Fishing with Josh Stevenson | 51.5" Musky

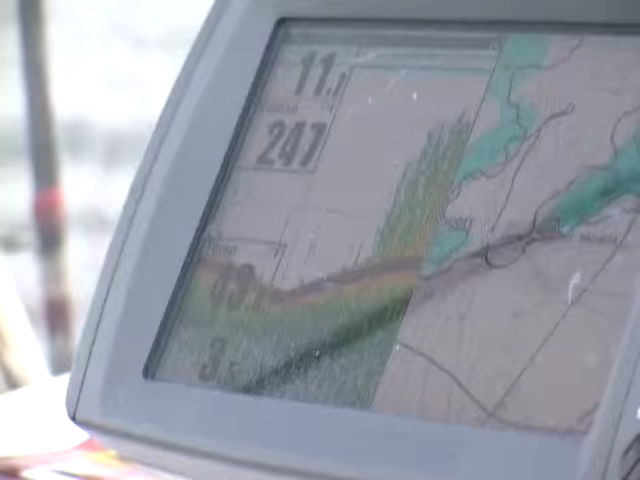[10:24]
We're coming up just over a little hump. My lure is down 8, so just so I don't catch any weeds.